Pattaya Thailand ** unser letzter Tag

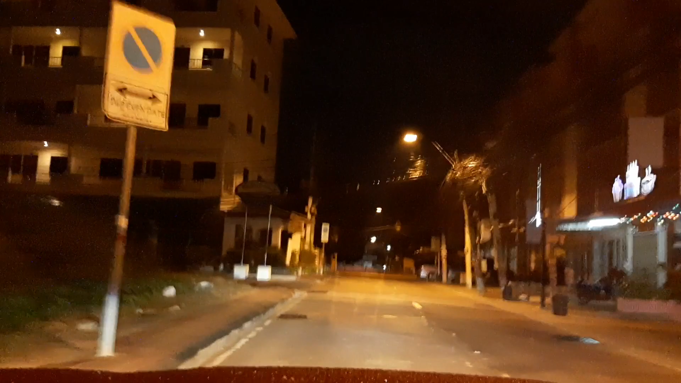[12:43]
Die haxen 1,6 Kilo. Wer bei mir essen kommt, der ist an einem anderen Tag noch voll. Der kommt den nächsten Tag. Ja, und das hat geklappt. Kein Problem, egal.
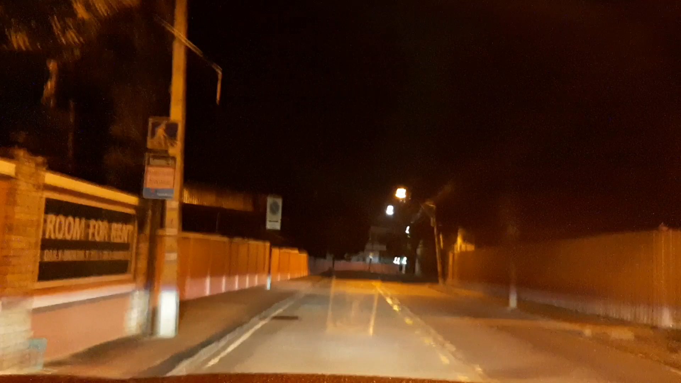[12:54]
Drei Tage, montags, mittwochs und freitags geöffnet. Ja, und jetzt hier auf der Ecke Zone 16, Naglerrot, sind zwei Schulen. Jetzt hier links, das ist die staatliche. Und direkt daneben an ist eine Schule, die wird vom Tempel betrieben. Eine buddhistische Schule. Kostipositis natürlich kostenfrei für Leute, die kein Geld haben. Ja, und ein paar Meter weiter ist wieder eine private Schule.
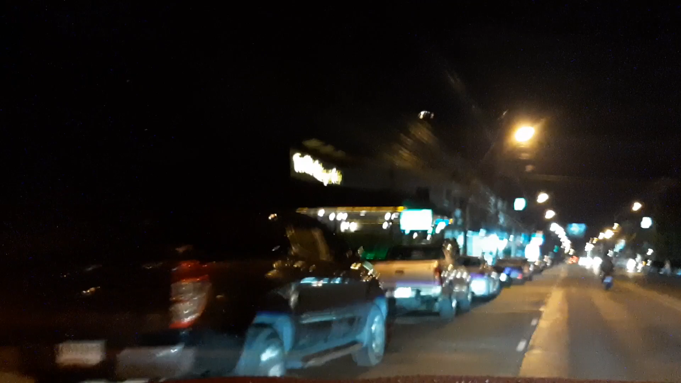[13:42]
Unter mir keiner, das ist jetzt also Torti. Hat auch ein paar Mopeds vorstehen, da sind ein paar Leute drin.
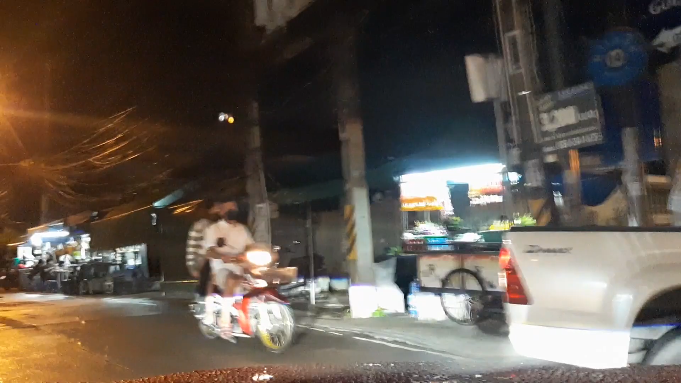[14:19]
Ja, Big Apple. Ja, hier sind also einige Deutsche, die hier sind. Viele waren schon, also in meiner Zeit waren also zig Restaurants hier. Ja. Wir werden jetzt hier irgendwo parken. Ja, da werden wir uns hier irgendwo hinsetzen. Wo verraten wir euch nicht.